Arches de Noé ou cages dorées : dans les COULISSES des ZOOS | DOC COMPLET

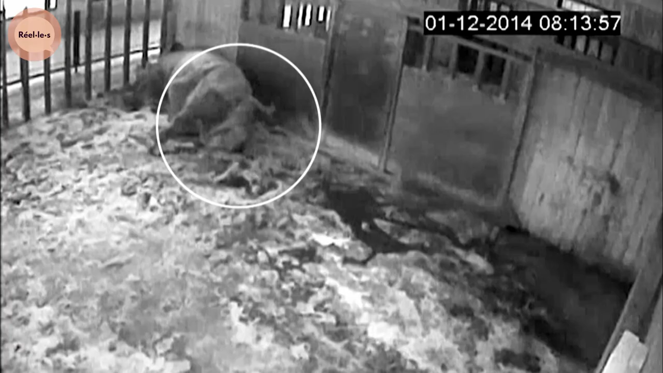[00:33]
Sur les images de la caméra de surveillance, on aperçoit la femelle mètre bas, après 17 mois de gestation. Elle va se relever aussitôt, hop là. Elle est dehors, la poche se déchire. C'est le premier, donc l'émotion, on peut dire qu'elle est intacte.